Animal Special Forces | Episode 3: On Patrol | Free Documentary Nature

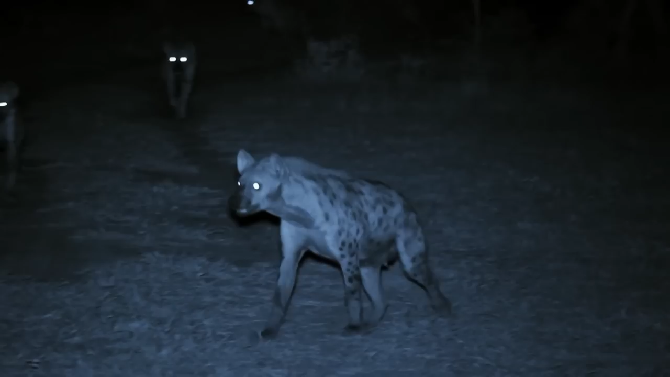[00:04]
Some command the nights with uncanny eyesight.
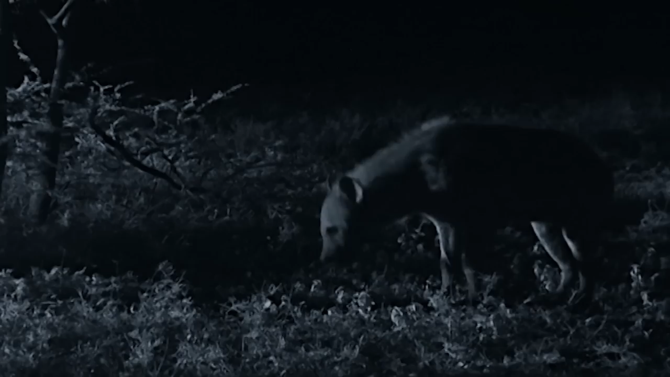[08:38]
but they depend on eyesight once they lock onto their target and move in for the kill.
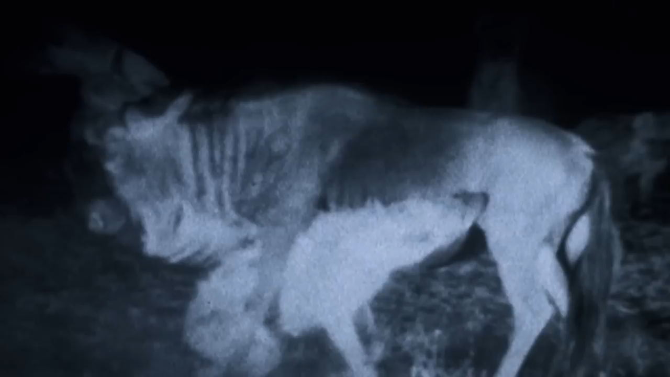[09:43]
The exhausted wildebeest finds herself surrounded and outnumbered by the predators.
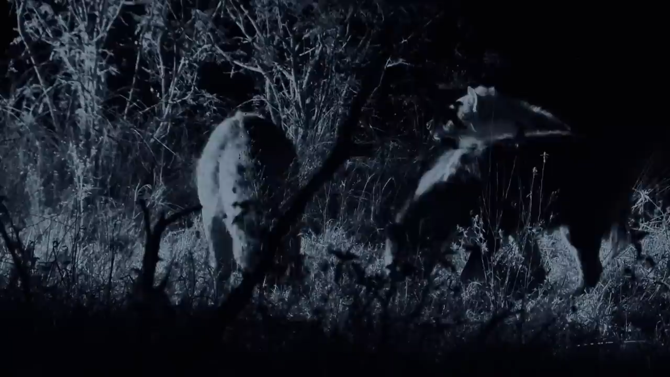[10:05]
But the hyena's night vision optics aren't perfect. Sometimes they give the game away.
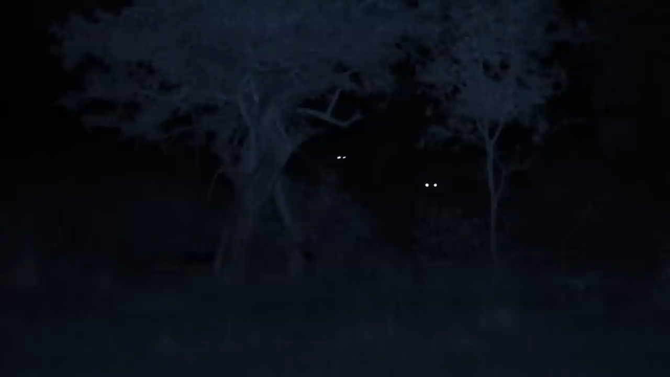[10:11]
By reflecting and magnifying light, the tapetum lucidum sometimes shines back flashes in the dark, alerting the prey. Even so, by then, it's too late.
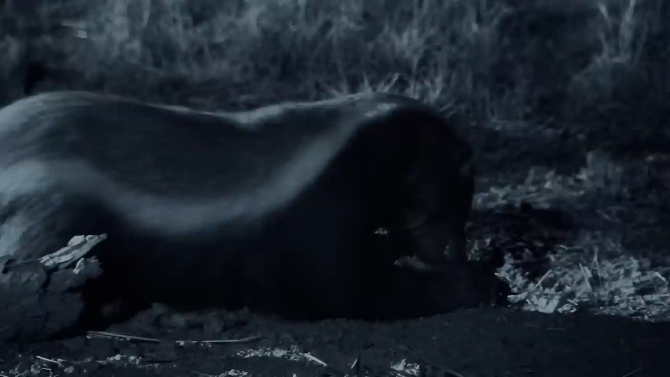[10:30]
Unable to hunt big game, he relies on his night vision to patrol for small prey, or his sense of smell to find carrion. Tonight, he's crashing a honey badger dinner party.
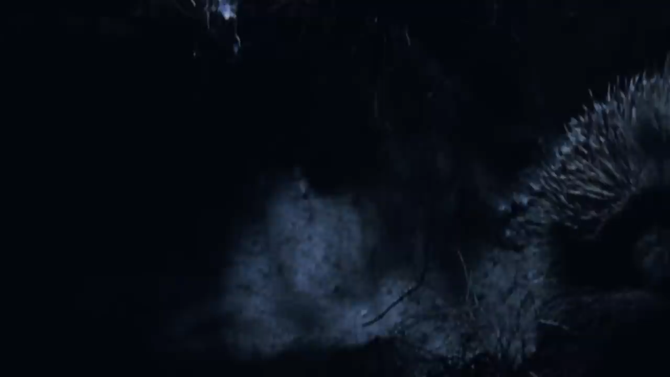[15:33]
And there she is, waking up in her burrow. Her range overlaps the male's. She's heading out to forage.
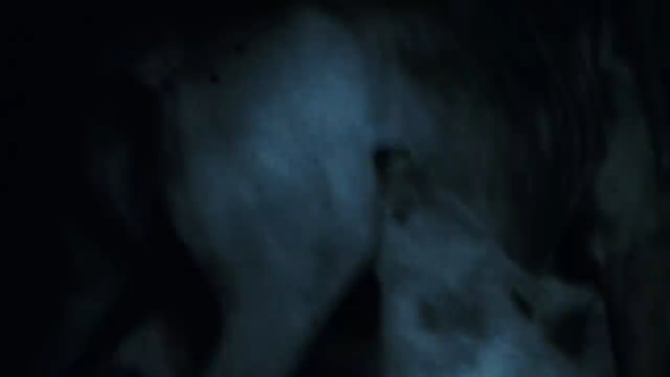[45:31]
Their jaws get the work done, but it's their remarkable reflective eyes that guide them.